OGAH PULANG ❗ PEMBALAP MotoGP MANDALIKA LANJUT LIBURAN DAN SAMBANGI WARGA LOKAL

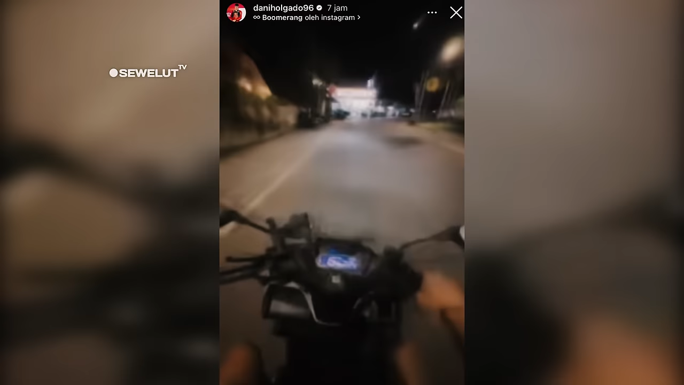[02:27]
Malamnya, ia sedang jalan-jalan menggunakan motor yang disewainya untuk membeli makan malam di sekitar lompok.